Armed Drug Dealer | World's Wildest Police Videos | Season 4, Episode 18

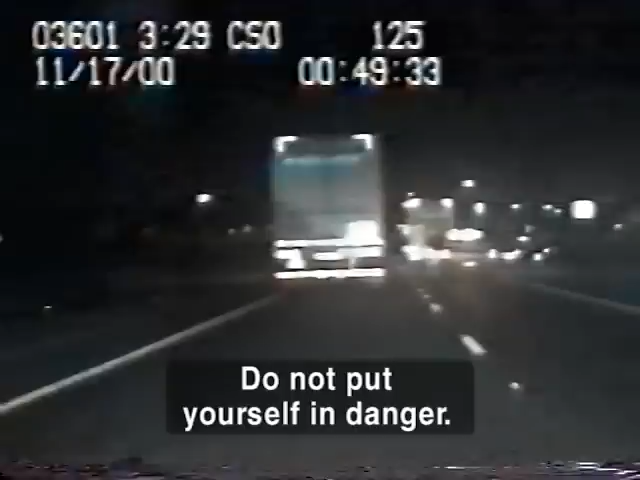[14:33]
The truckers hear the request loud and clear. As his suburban changes lanes, they double up their massive trailers to create an impassable barrier. Do not put yourself in jeopardy. The suspect weaves from left to right, looking for even the smallest hole to break through. Suddenly, his right front door swings open. It's the driver's female passenger. She shouts to the pursuing officers. For police, it's not clear whether she's taunting them or trying to escape the vehicle.
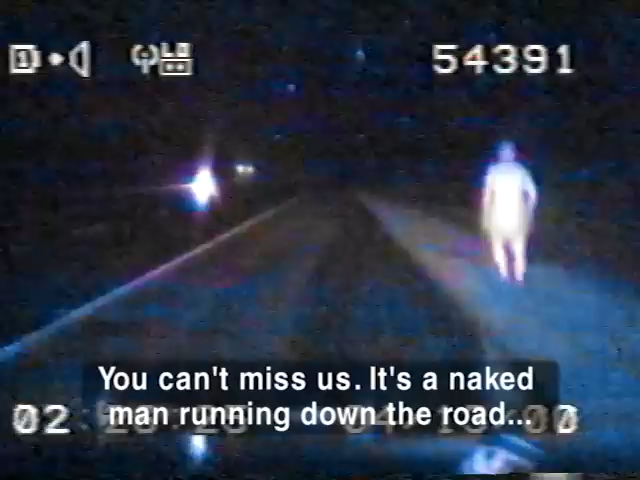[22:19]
You can't miss this. This is a naked man running down the road with a patrol car behind him. After a while, the man tires from his nude marathon. For a moment, it looks like he's trying to hail a cab. But this guy has a very different agenda. The officer is careful not to scare him off again. Aren't you cold out here in this rain? I'm freezing.